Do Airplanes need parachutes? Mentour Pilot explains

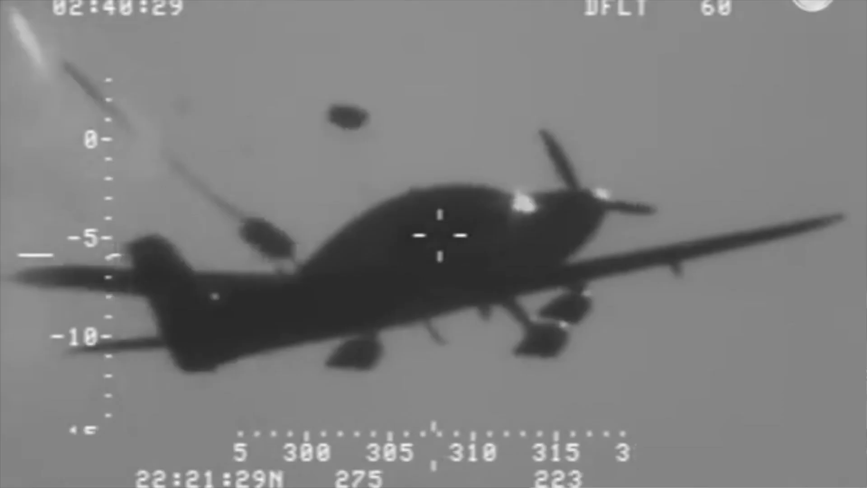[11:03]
And what that is, is basically a single, I think it's a single parachute, actually, that shoots out in case the pilot of the single-engine aircraft feels that he's spinning out of control or that he suffers some kind of malfunction that he can't handle or she. This system is built to get the aircraft out of a spin and get it safely with the crew down on the ground. And it's actually been used. It's been deployed 84, 85 times already and saved approximately 140 lives.